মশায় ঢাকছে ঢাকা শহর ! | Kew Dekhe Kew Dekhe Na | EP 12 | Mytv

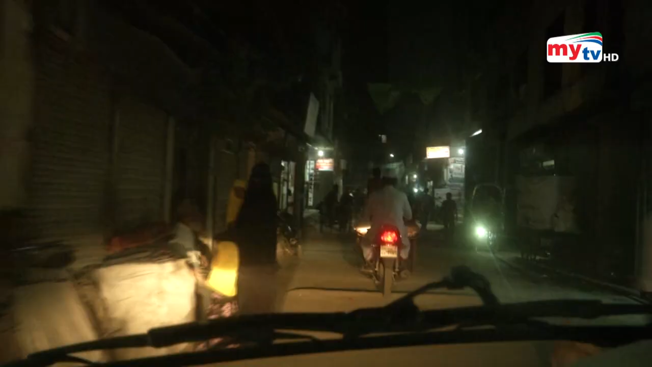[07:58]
বাড্ডা পোস্ট অফিসের গলি ধরে এগুলোই চোখে পড়বে নিম্ন ও মধ্যম আয়ের কয়েক হাজার পরিবারের বসবাস।